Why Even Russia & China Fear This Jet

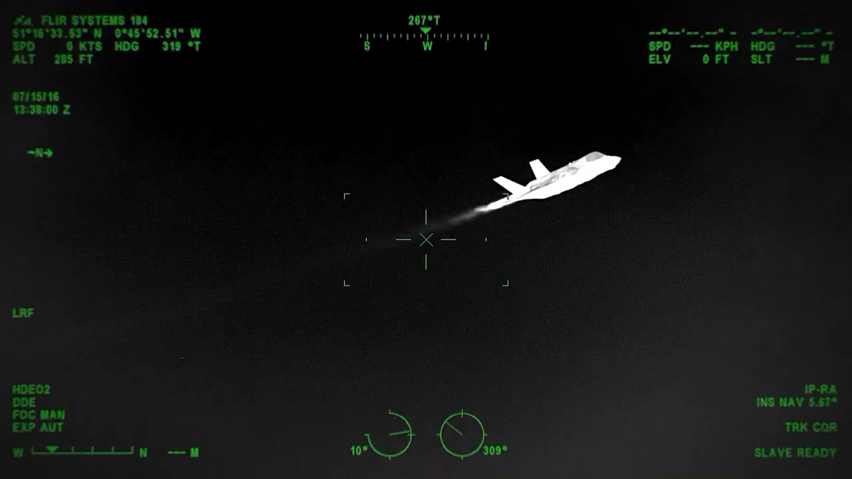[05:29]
Normally, air defense systems have infrared surveillance systems which detect the heat emitted from the back of jets and then lock the missile system onto that heat signature.